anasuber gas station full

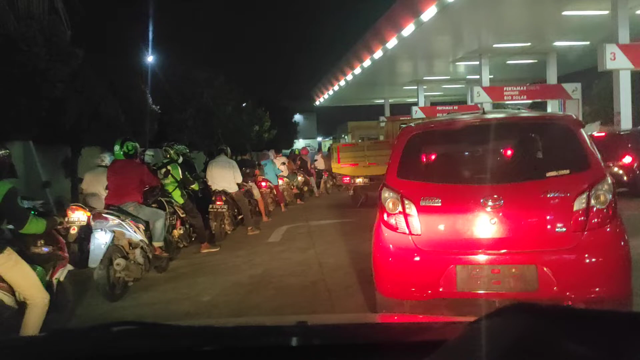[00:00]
Halo guys, bersama dengan Anas Uber. Kembali lagi guys, di malam ini guys, saya lagi ngantri guys, Pertalite di mana-mana kosong guys. Aduh, tadi di Cipondo ya guys, kosong adanya pertama. Rame banget guys. Uci. Waduh, Uci katanya.